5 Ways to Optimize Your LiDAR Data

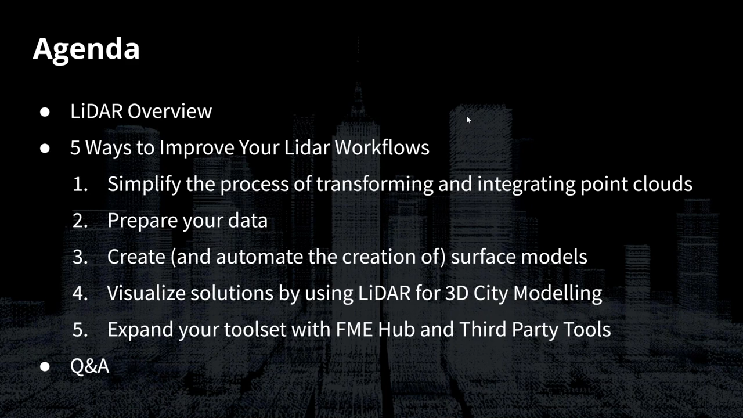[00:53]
So everything from translating between formats to integrating with 3D city modeling, and hopefully if there's time left over, we'll have Q&A. The LiDAR overview. What is LiDAR?
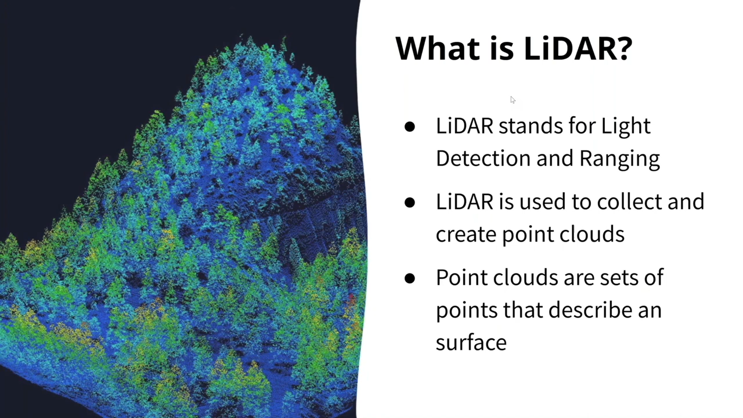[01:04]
LiDAR stands for light detection and ranging, and it's typically used to collect and create point clouds that represent or describe a surface. FME supports quite a few point cloud formats, E57, POD, LAS, XYZ.
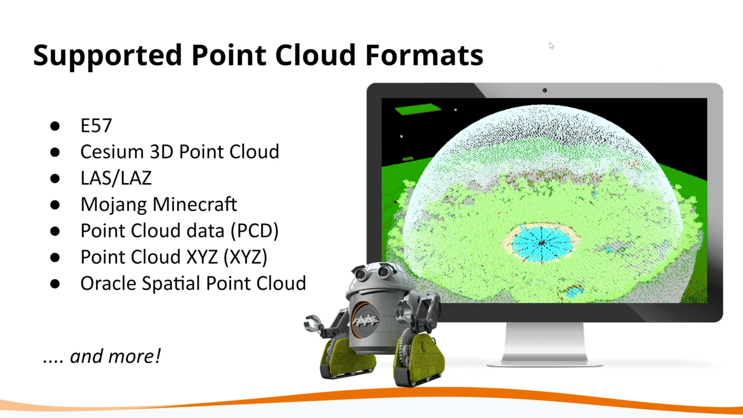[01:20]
Could probably name off the whole alphabet there, but if you did want a full list, we have a format matrix on our website, which you can go and filter by point clouds and LiDAR, and you should see them all pop up.
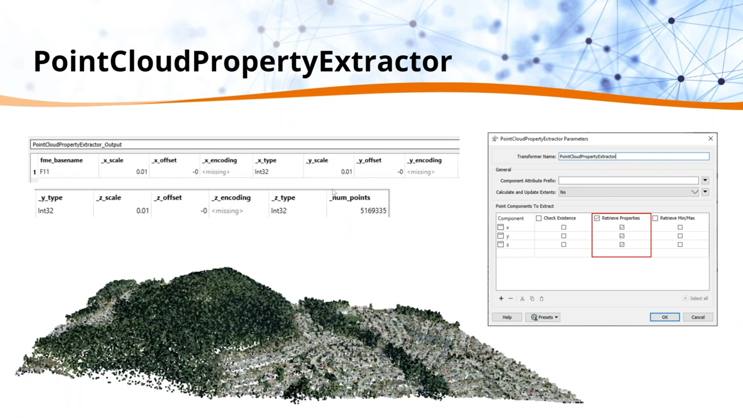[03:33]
So here I'm retrieving properties of a point cloud's XYZ components, and then you can see Workbench nicely formats these into attributes, which we can work with in a more tabular manner now. The second one is a point cloud combiner. This transformer name is pretty intuitive. It combines multiple geometries into a single point cloud. Here I'm combining 2 input point clouds to create 1 point cloud data set, but you can also combine this with other formats, so like SketchUp models if you had them. And I didn't add a screenshot of the parameters because everything in this parameter was left as default to get these results.
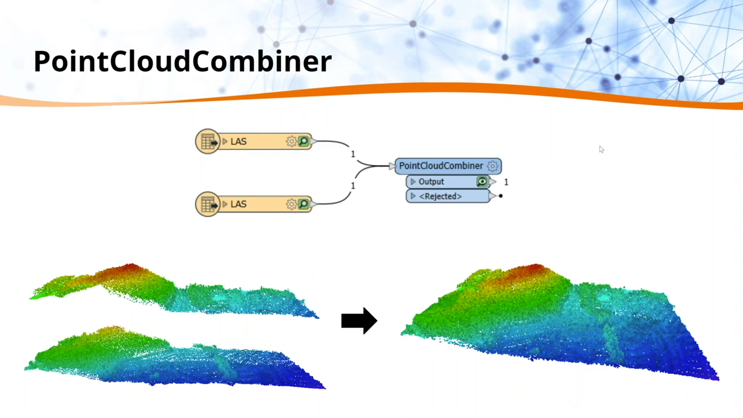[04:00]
The point cloud thinner, this workflow piggybacks off the last one a little bit. All I did was add a point cloud thinner before the combiner. And what this does is that it reduces data volume by identifying a set or interval of points to keep, and then it discards the rest. So I chose an interval of 100 here.
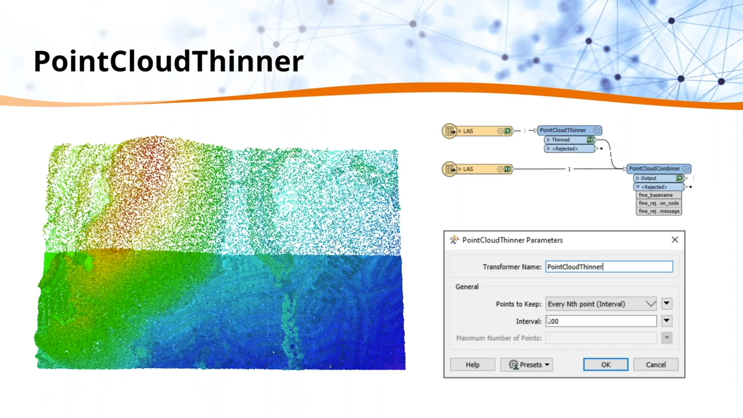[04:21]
It's pretty drastic, but this way you can kind of see the results, so you can see what it's doing. And this brings us to our second step in improving your LiDAR workflows, so to prepare your data.
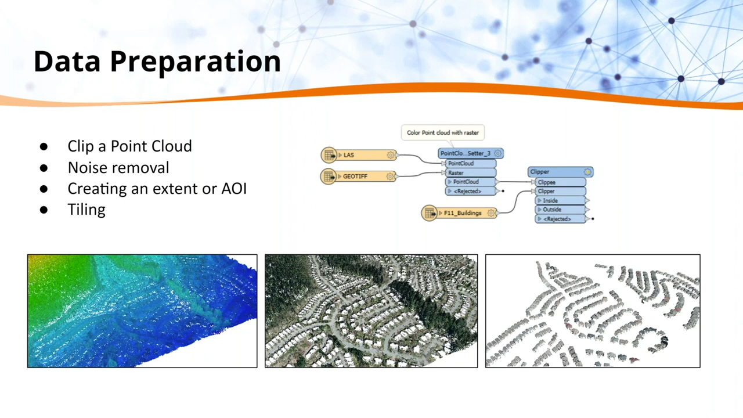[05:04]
And so in this screenshot here, all I've done is used a color setter to overlay a geotiff onto the point cloud, just to kind of make it look a little bit prettier. And then I downloaded a building shapefile for the same extents and clipped the buildings from the original point cloud, which is what you're seeing here. And I think from here, I'm going to pass this to Richard.
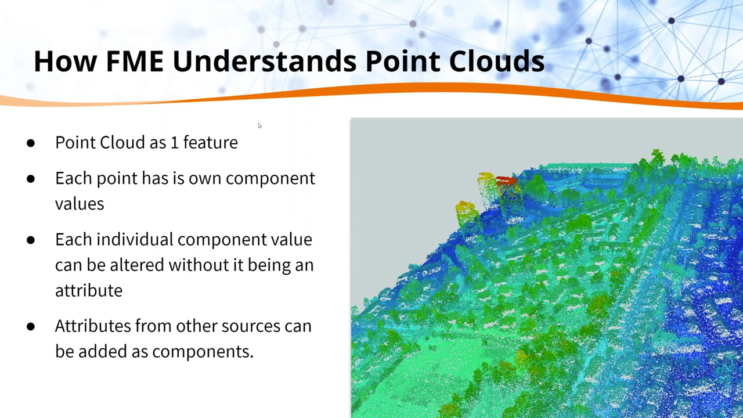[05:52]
This allows us to process it very quickly, but you still have your components on your point cloud. So each individual component will have its own values, and then you'll have your attributes for the entire point cloud. You can kind of see this here in the properties dialog of FME Inspector.
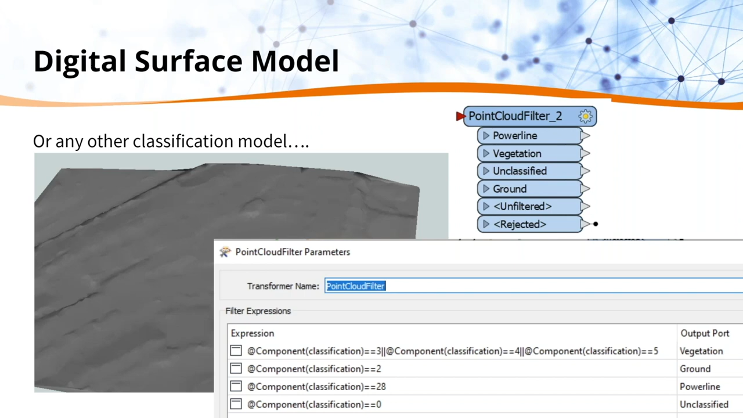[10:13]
And the key to this is the point cloud filter. So we can filter out everything that we don't want, or we can filter out multiple things, or you could just have vegetation or vegetation and buildings. And this allows us to dig down into what we want and only show the things that we want for our model. And then non-classified data.
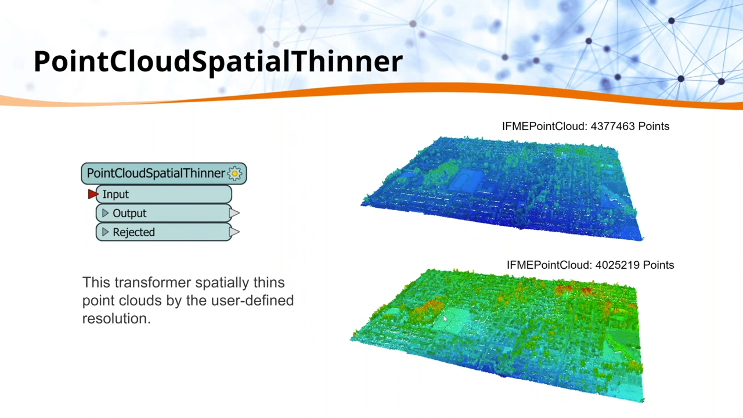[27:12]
So we color point clouds between this top one and the bottom one between a range of lowest blue and then the highest values being red. And these are typically pulled from the point cloud header. So here we can see they're being recolored because we're actually changing the amount of points. So we're changing the range at which the values are. So from here, I'm going to jump into FME Workbench,